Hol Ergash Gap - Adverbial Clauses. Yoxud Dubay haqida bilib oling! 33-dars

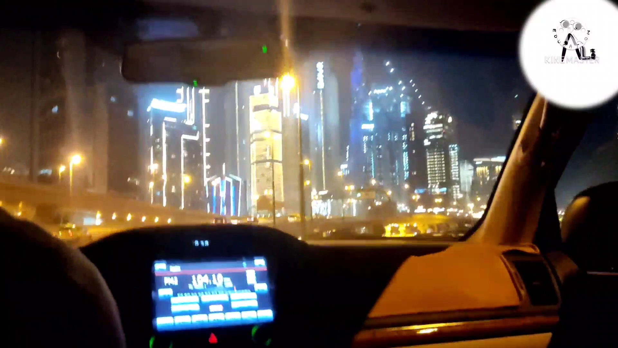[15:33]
Kechqurungi holati shaharda juda chiroyli. Juda chiroyli bo'lar ekan. Makrozet ichidan tomosha qilib ketyapmiz.